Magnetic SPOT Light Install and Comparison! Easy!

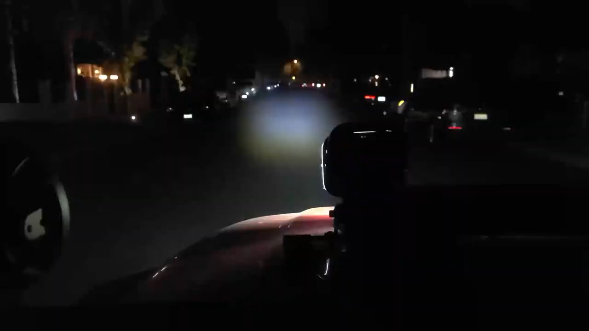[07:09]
Why don't we fast forward to nighttime?
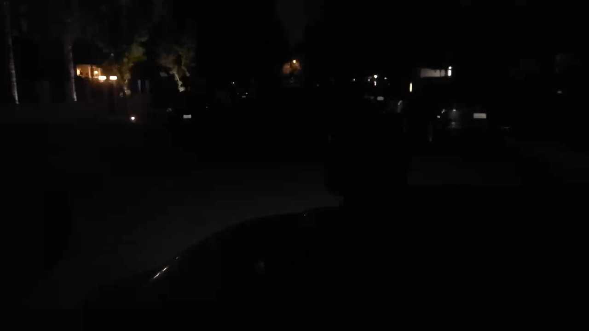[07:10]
All right, we are here on a dark street. This is above the Jeep. The top is down, as you can tell. Let's go ahead and click it on. Boom.
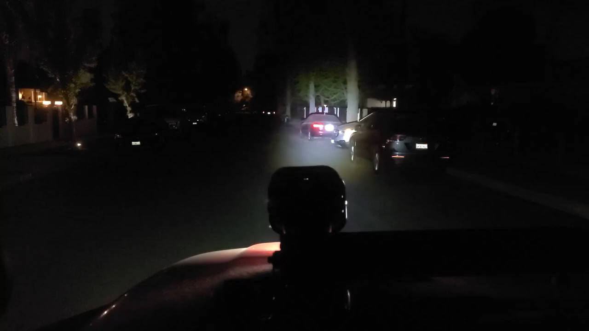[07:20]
So bright. I mean, look at that. You can go up, you can go down. That is like a laser beam. I mean, just look at how it projects to those trees.